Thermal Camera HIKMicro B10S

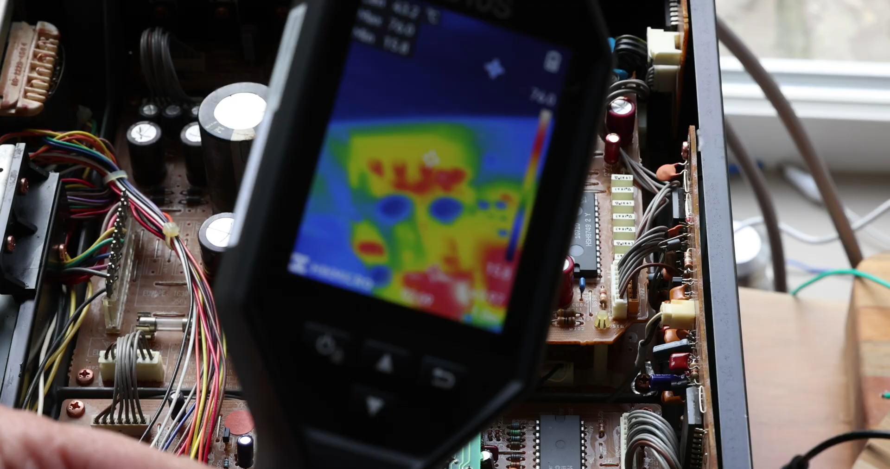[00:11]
This is basically a thermography camera, like a thermal camera in a common language, and it's by HIK Micro.
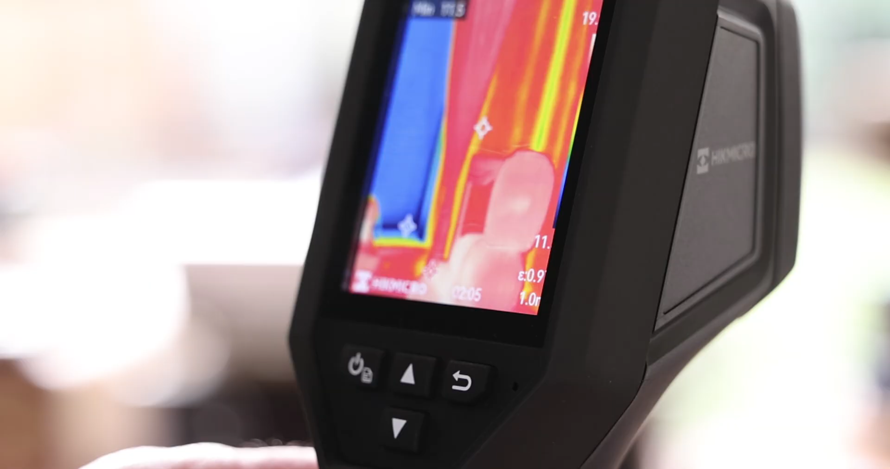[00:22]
This is the B10S model we're going to talk about today and how it's going to help you diagnose some problems.
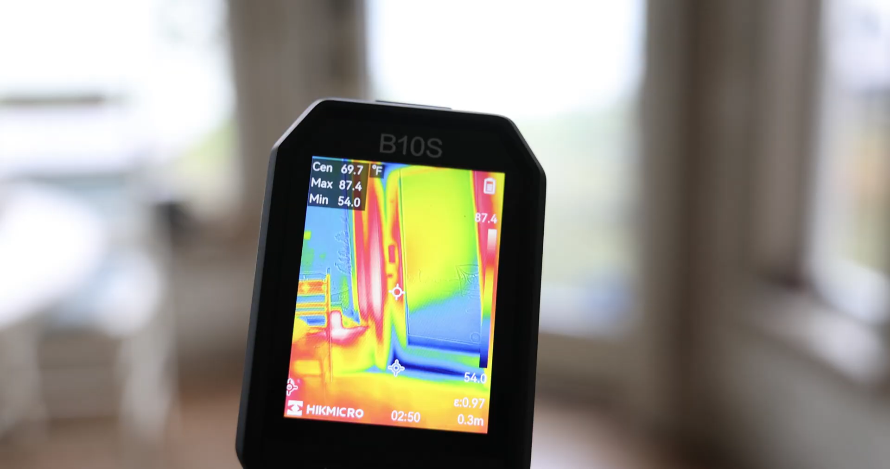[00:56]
On screen: spot 69.7°F
or even check your ceiling to see where ducting is going sometimes, or in the walls where the ducting is going.
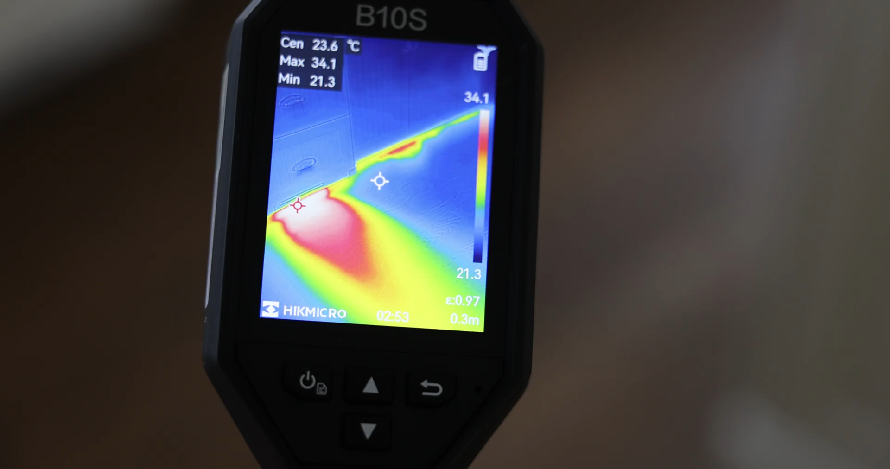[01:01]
On screen: spot 23.6°C
You can also spot some water leaks quite often, because water is always cooler than sometimes other areas,
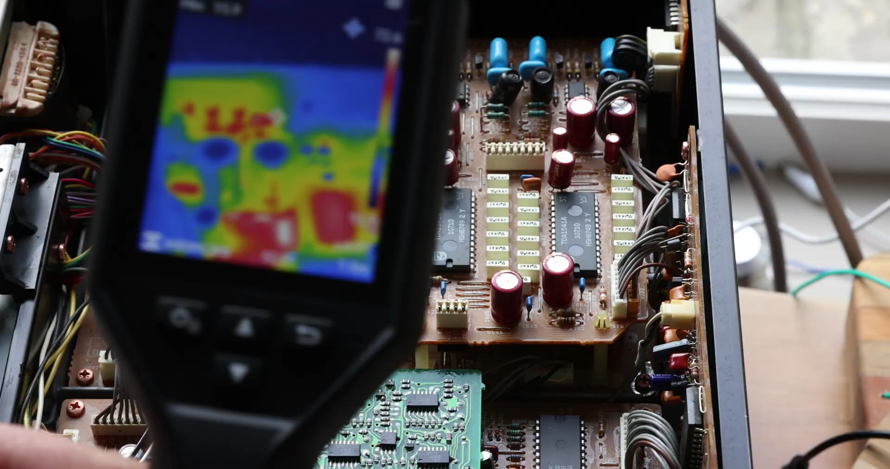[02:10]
So we're going to bring here the HIK Micro B10S. We're going to put it on the area. And as you can see, it's telling us that the maximum temperature is 50 degrees Celsius, and that's pointing in the red dot here. It keeps bouncing between one or the other, which is good. Actually, they're running around the same temperature.
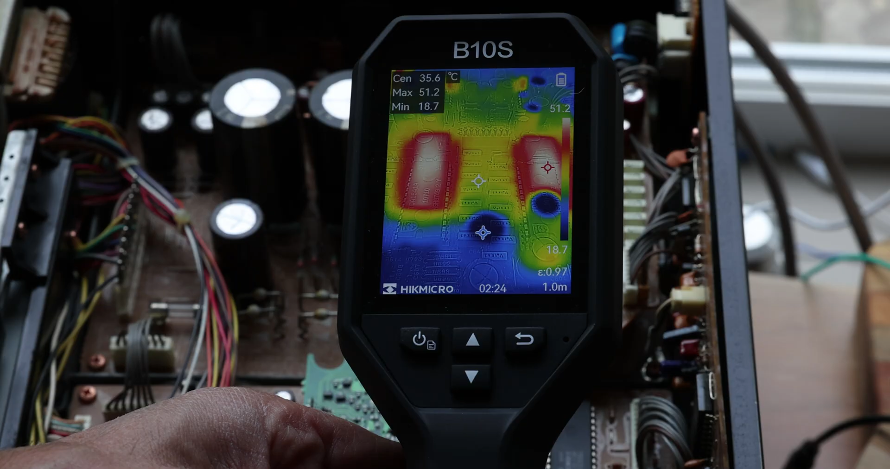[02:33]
On screen: spot 35.6°C, max 51.2°C, min 18.7°C
Around 51 degrees Celsius. The center temperature is 35,
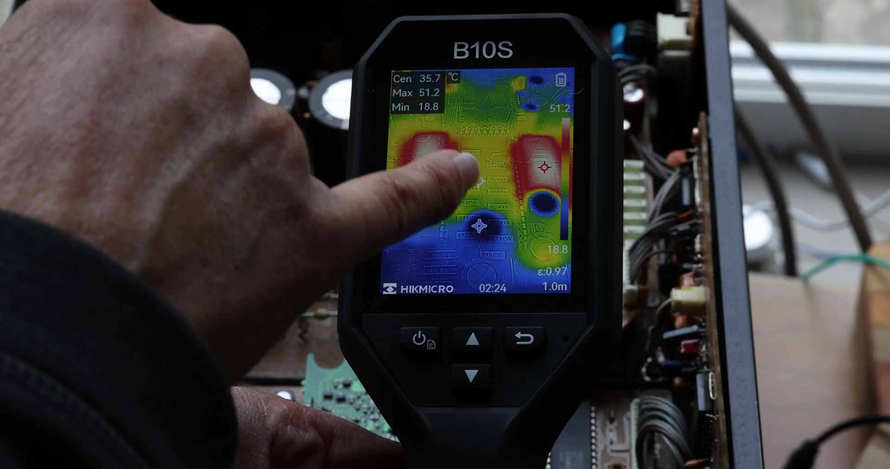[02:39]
On screen: spot 35.7°C, max 51.2°C, min 18.8°C
so that's where the yellow is, and the cold area is about 19. So the blue is basically cold, and the red is hot, and the yellow. This is the part that I like the best. So you can do this in a different pattern, if you like. So, for example, you can do it in black and white. You can do it in a different... And you can even pick your own colors, if you like. That's all into the settings.
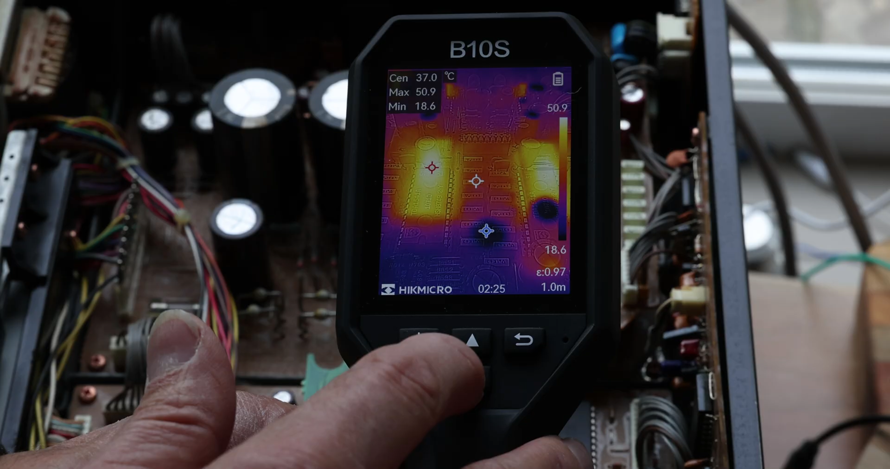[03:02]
On screen: max 50.9°C, min 18.6°C
So one I like the most is the rainbow setting. I find it a little bit more understandable. But you can, like I said, pick your own colors.
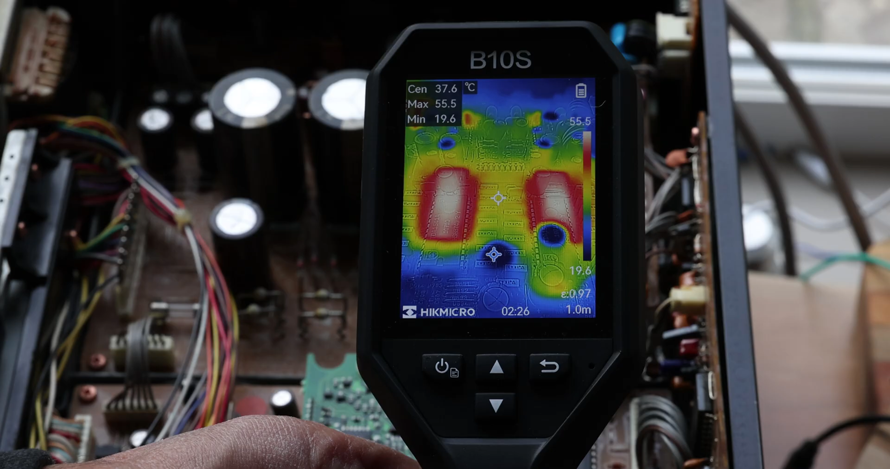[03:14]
On screen: spot 37.6°C
The main thing here, we're trying to find out if there is any components that are running super hot. And we definitely know that those chips run around that kind of temperature, so we know that they're running perfectly fine.
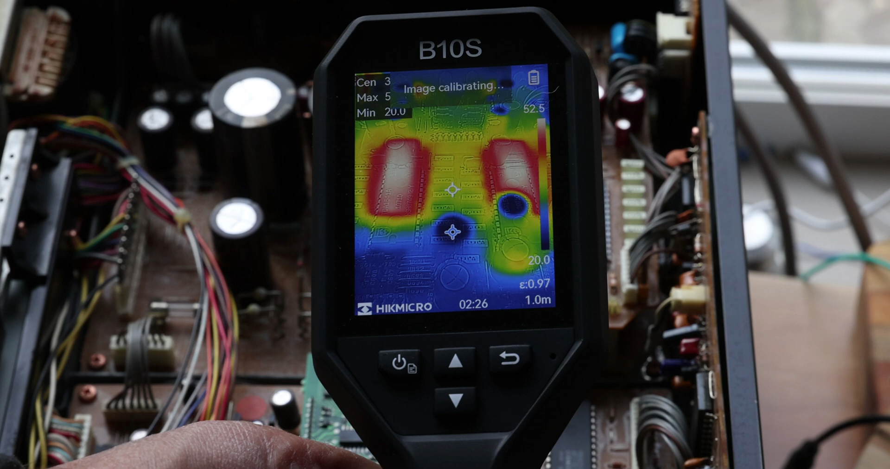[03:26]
Now, if I step back a little bit away, and we start to look around, we're going to see there's some hotter parts. So you can see, like, there's one part right here, and this one is running at 76 degrees Celsius.
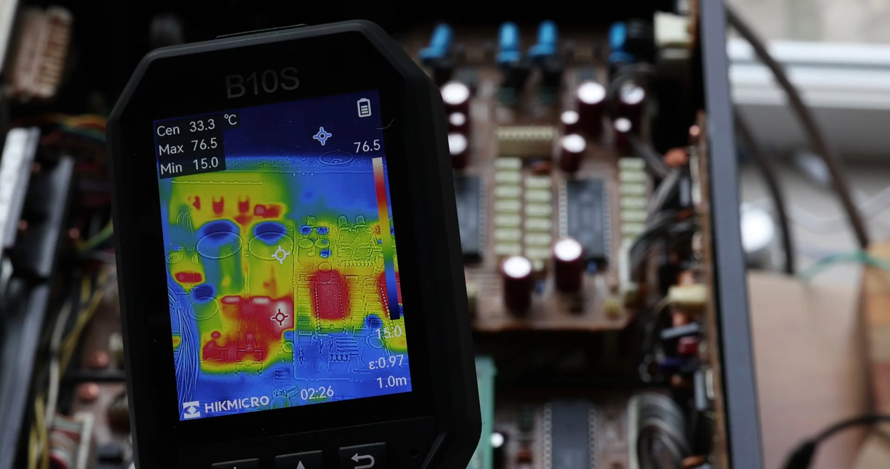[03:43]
On screen: spot 33.3°C
And so that's, I mean, it's still within the norm, but just, it's good to know that there are some parts running a little bit hotter than areas. As long as you're under 85 degrees, usually you're fine. Most components can handle up to 85 degrees, and some are designed to run hot. So that's kind of normal.
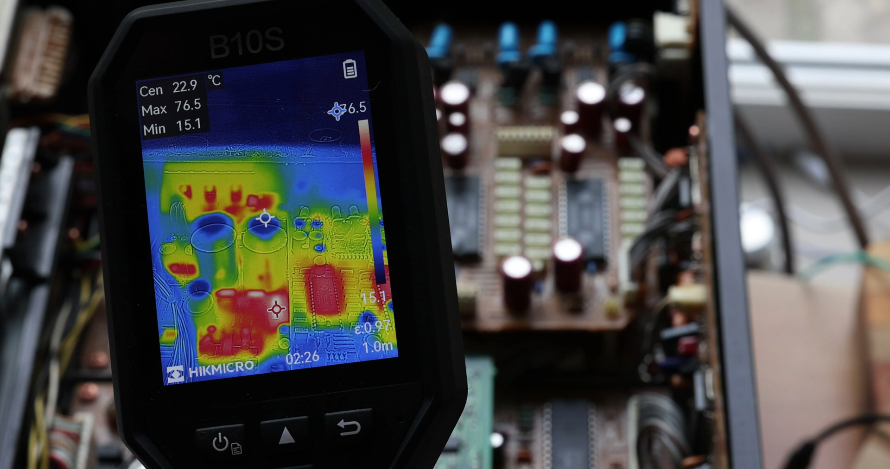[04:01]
That's, it's not a bad thing. Now, if we step a little bit back, you're going to see the disk spinning. So this is a live image, as you can see. It's very, very fast refresh rate. And if we look here, the hottest area seems to be just around somewhere here.
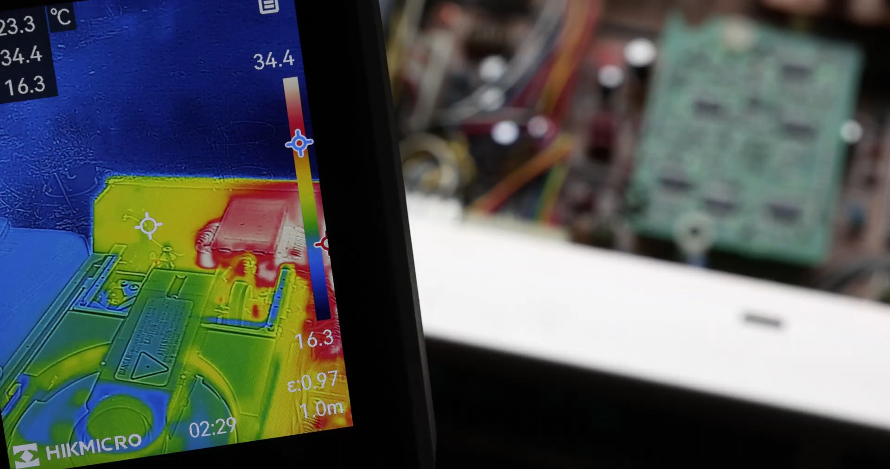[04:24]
But let's just focus on the transformer part and see.
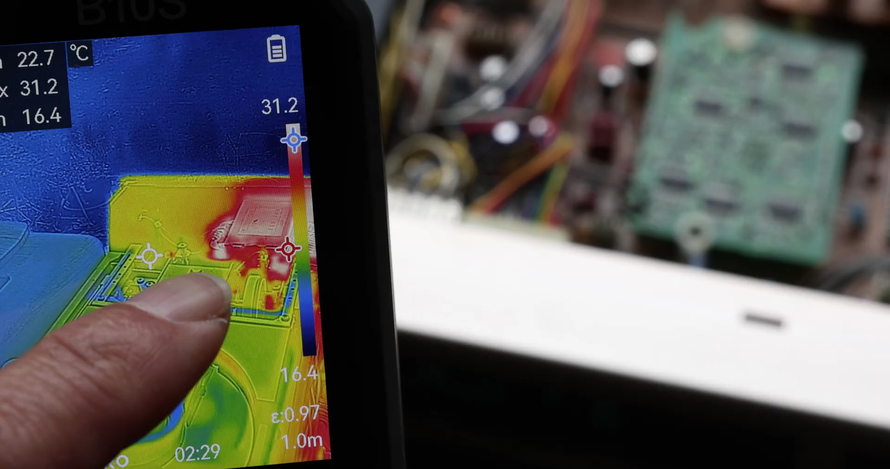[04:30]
So the transformer, you can see the red dot shifted to the transformer, because that is the hottest part here. And it's running about 31 degrees Celsius.
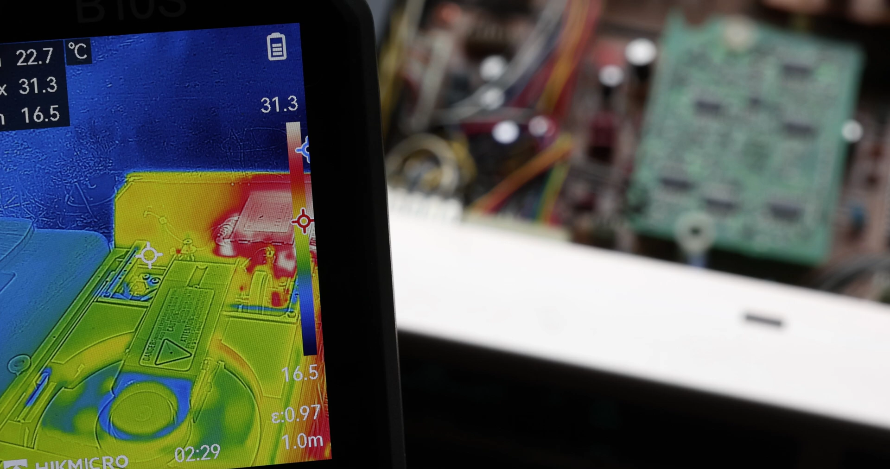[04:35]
That's fairly normal. But as you can see, if I put my hand here, you can see that my hand became the hottest part.
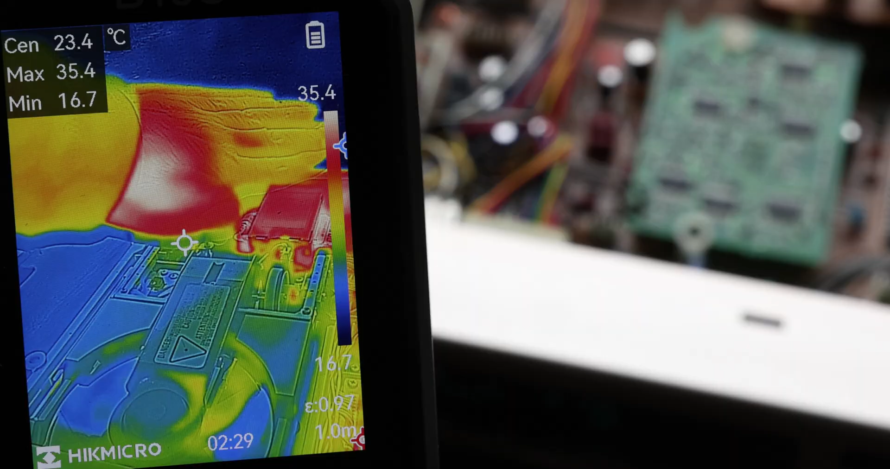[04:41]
On screen: spot 23.4°C
So basically, we know that the transformer at 31 degrees is running cooler than your hand. So if you put your hand on it, basically, you're going to feel like it's actually cooler. So it's not that hot at all. And the CD spinner should not be getting hot, and that's normal. But you'll be surprised sometimes if things are touching and there's friction.
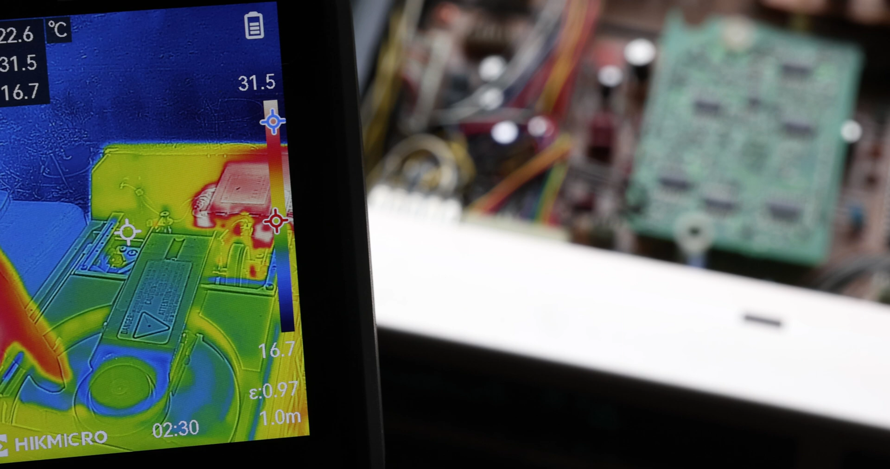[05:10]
You will see a little bit of heat around the circle here. And that's not good. It means you're getting, basically, heat and things are actually rubbing around. And that's normal. That's not normal.
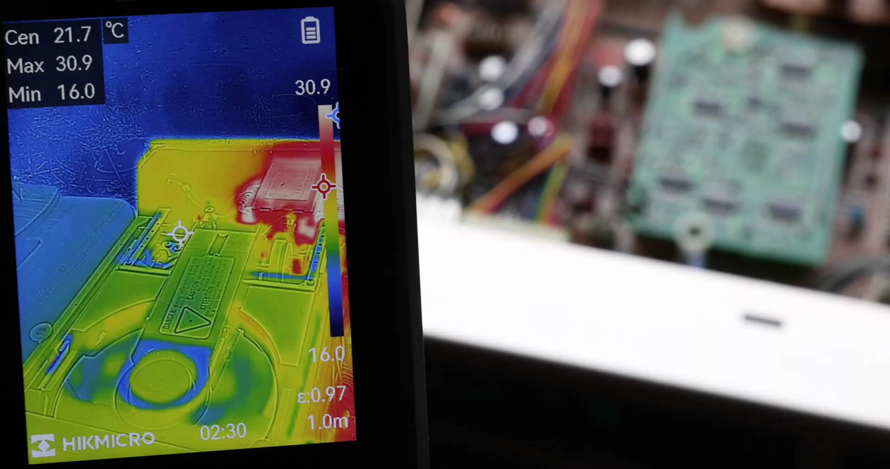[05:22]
You would actually even hear it sometimes. Let's say you don't like it in Celsius. You want it to be in Fahrenheit. You can actually change the settings. It's pretty simple. Just press the power button quickly.